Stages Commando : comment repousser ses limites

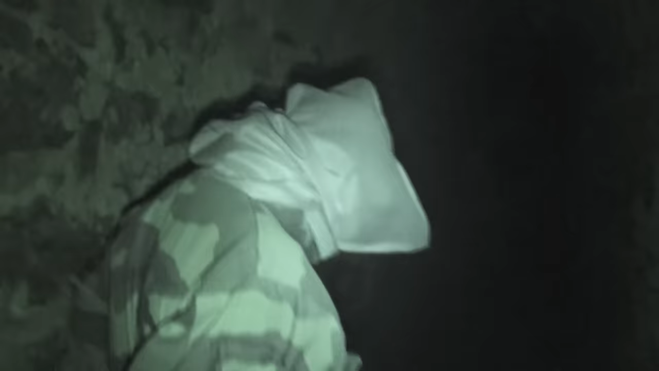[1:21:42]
Sous la cagoule, Sébastien, le commando. Il parvient à se défaire des menottes en 1 minute 20.
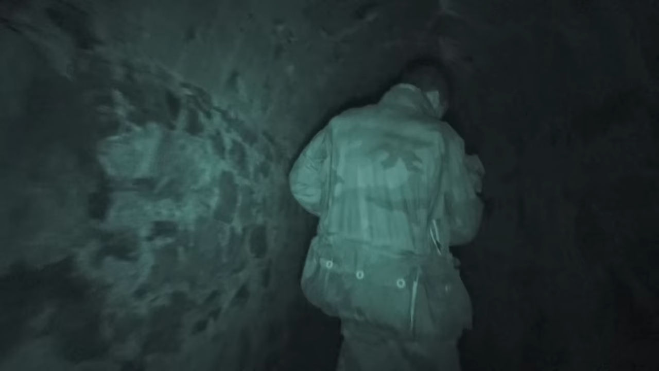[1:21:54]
Dans le noir total, il s'échappe par ce tunnel étroit.
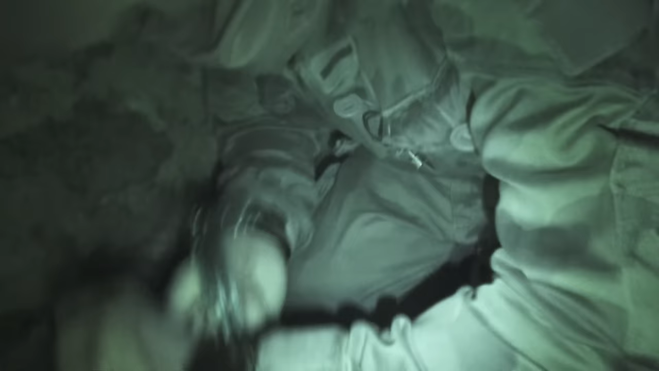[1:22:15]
tu ne vois pas directement, donc tu es obligé de faire tout au toucher de nuit, donc c'est difficile.
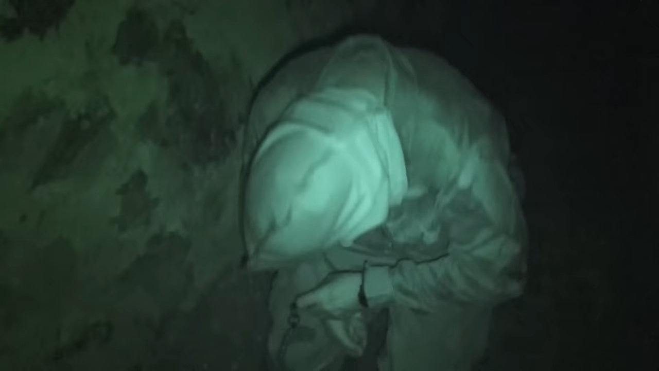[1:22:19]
Il lui faut 4 longues minutes pour ôter les menottes.
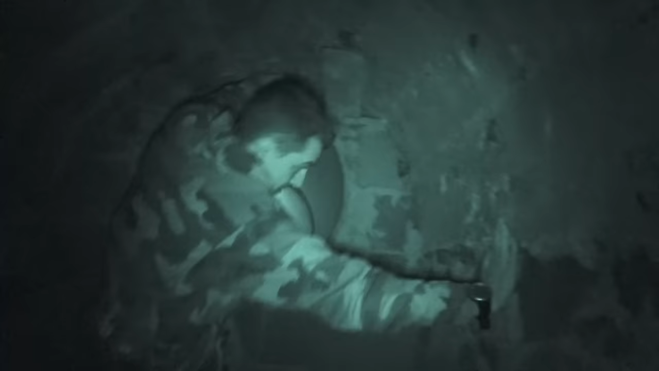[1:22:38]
Après le tunnel, une galerie parsemée d'embûches dont il faut trouver la sortie.
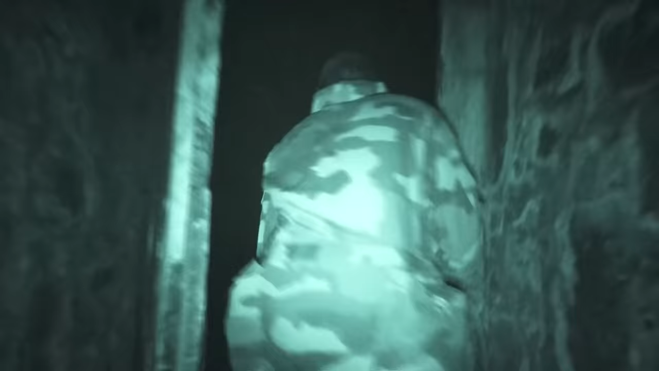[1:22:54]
Retour à l'air libre, dans les douves de la citadelle.
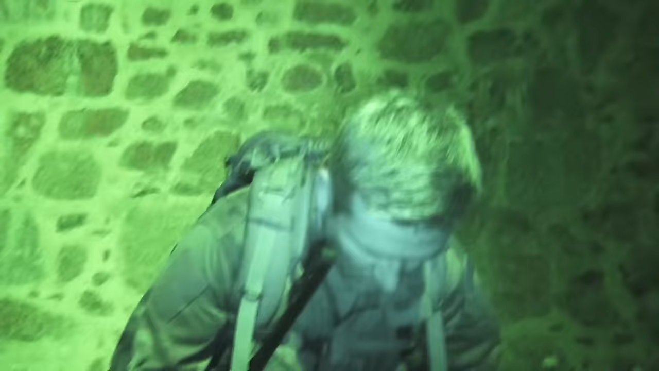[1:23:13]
Philippe et Sébastien quittent la citadelle.
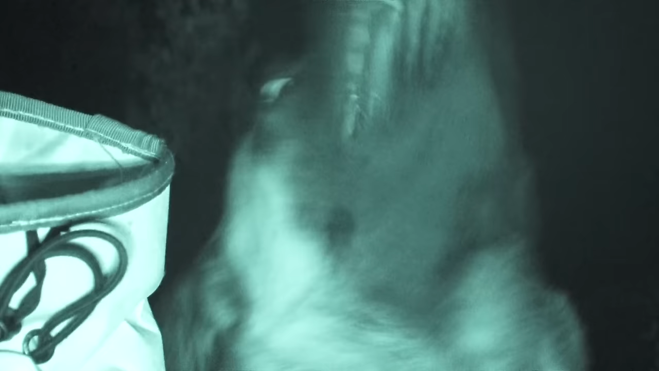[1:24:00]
Dès que la distance avec le chien est trop proche, les stagiaires modifient leur itinéraire pour emprunter des chemins moins accessibles pour l'animal et son maître.
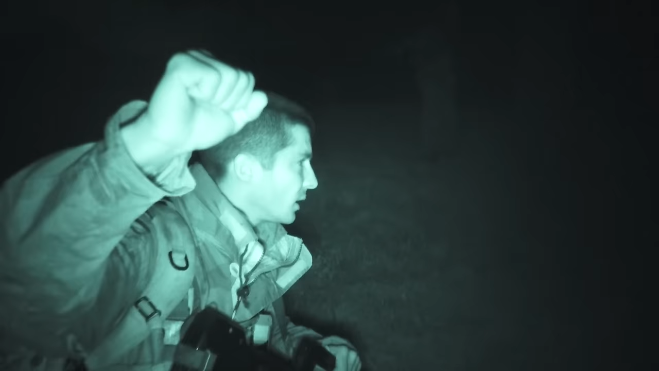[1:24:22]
Et les pourchassés hésitent sur le mode opératoire à employer pour rivaliser avec l'animal.
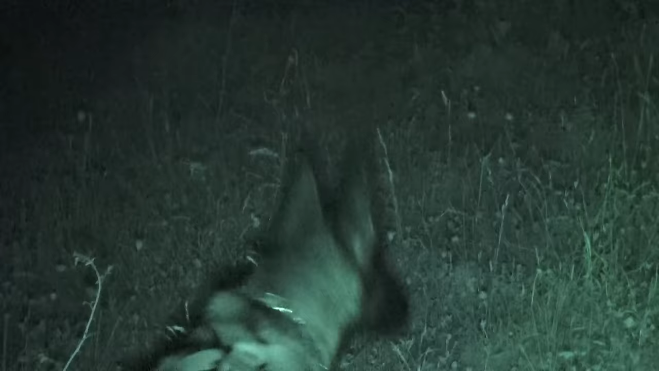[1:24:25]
On se casse par là. Il y a un chemin.
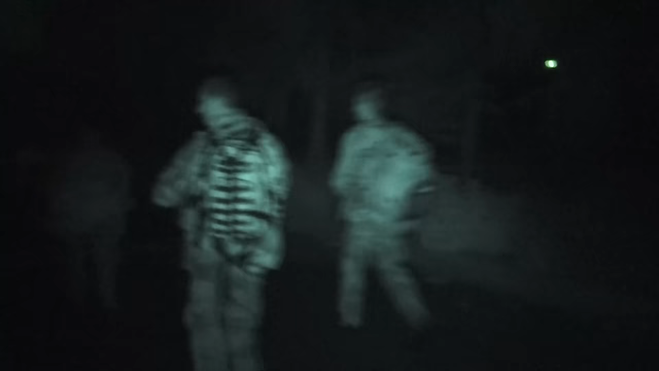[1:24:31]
La tension monte, les chiens se rapprochent.
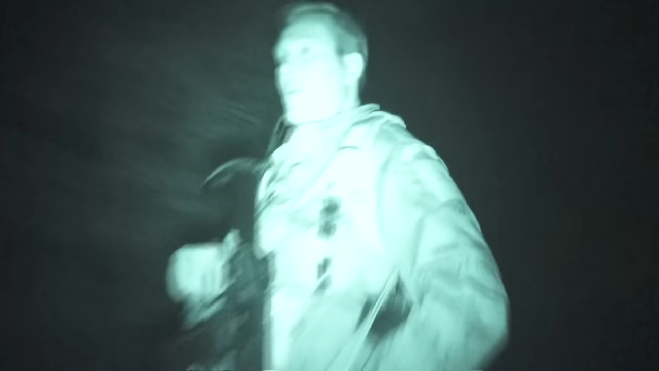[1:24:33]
C'est compliqué les chiens, Philippe.
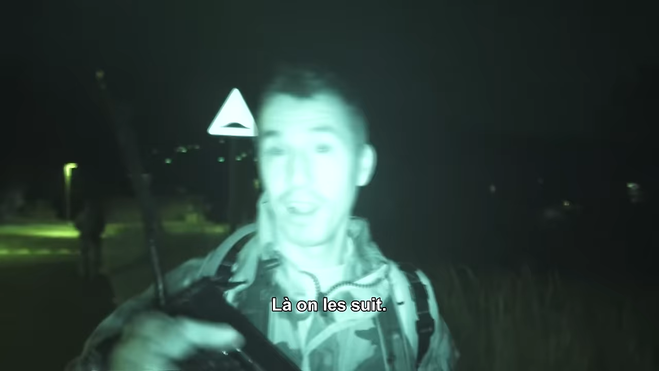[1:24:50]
À l'arrière, il va pas nous sentir. Si les chiens sont maintenant devant eux, c'est qu'ils sont à la poursuite d'un autre stagiaire sur un autre itinéraire.
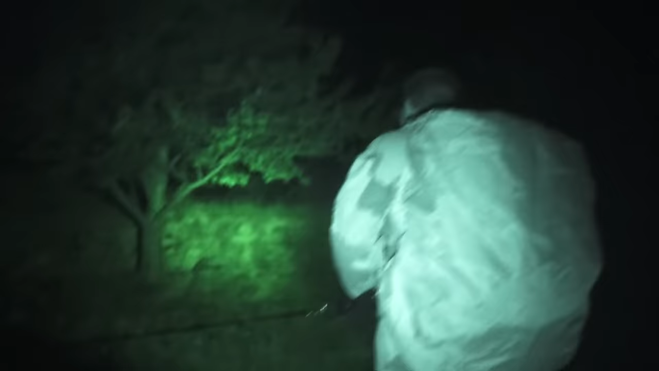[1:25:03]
Un qui applique une méthode bien à lui pour tenter de semer les fins limiers à quatre pattes.
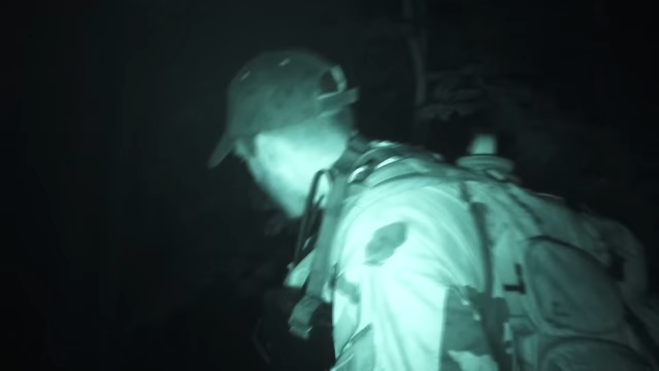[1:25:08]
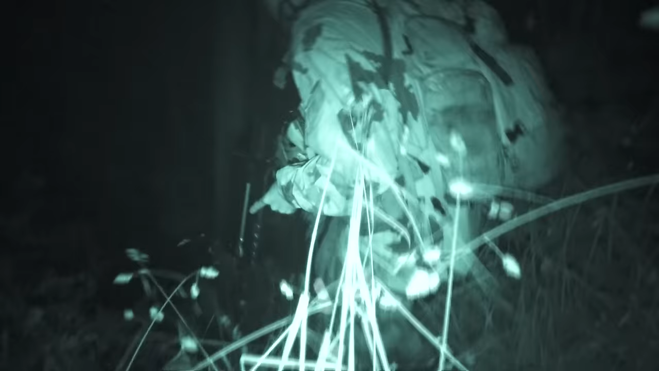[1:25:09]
Il s'agit de Thomas, le sergent réserviste.
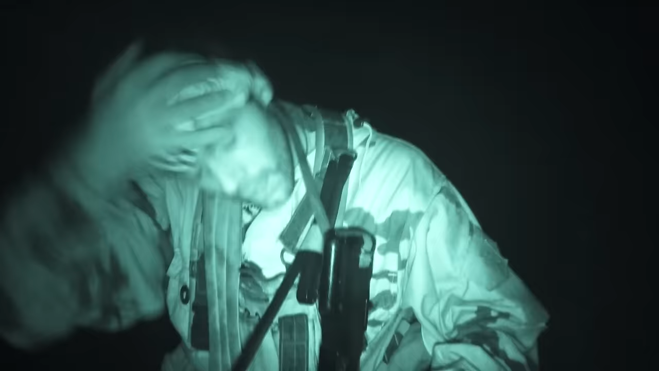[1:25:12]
Sa technique... J'ai une vieille chaussette, j'ai l'ennui d'odeur, de douceur.
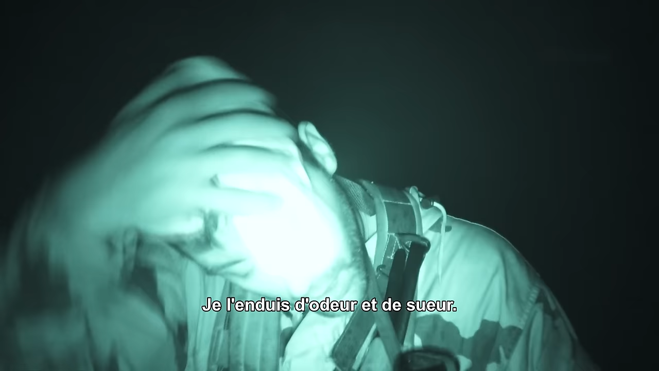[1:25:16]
Contre les chiens, ça peut marcher. J'ai le calme.
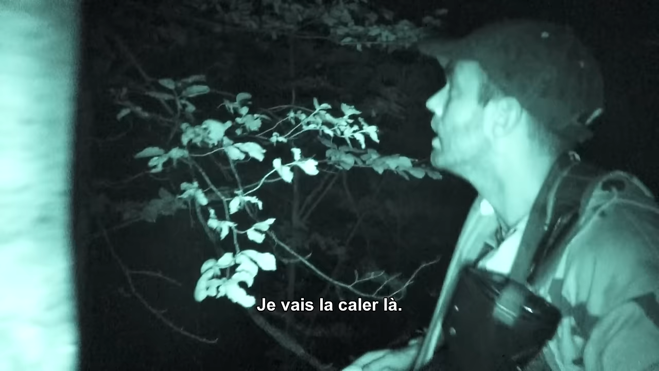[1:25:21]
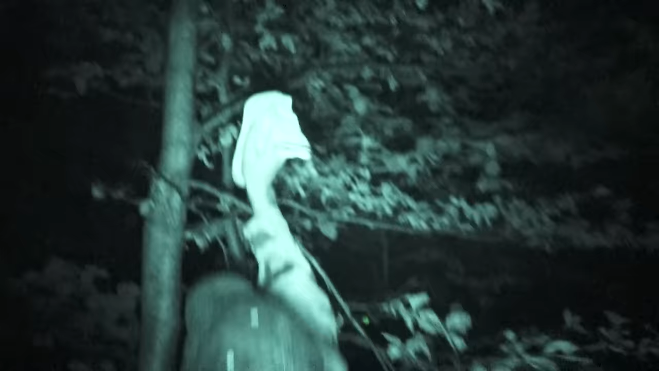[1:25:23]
Thomas espère ainsi faire diversion et mener l'animal sur une fausse piste.